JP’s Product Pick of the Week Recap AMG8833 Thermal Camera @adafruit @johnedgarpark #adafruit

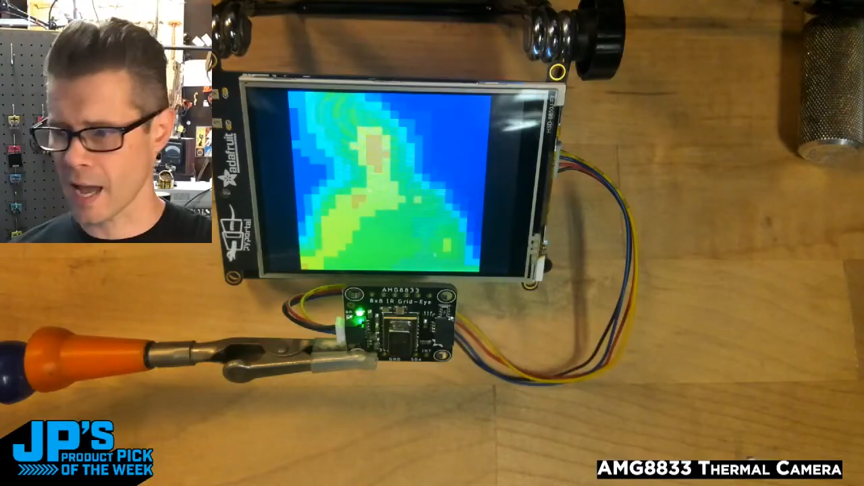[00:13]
I have a Pi portal, and I'm running an Arduino sketch with the AMG 8833 plugged in over I squared C. It is using its 8 by 8 infrared sensors to measure the temperature using infrared of objects in front of it. And then this program is actually interpolating that to the 124 pixels. So you can see we get a really cool sort of predator thermal vision look at the world. You can see pretty clearly me waving my arms here.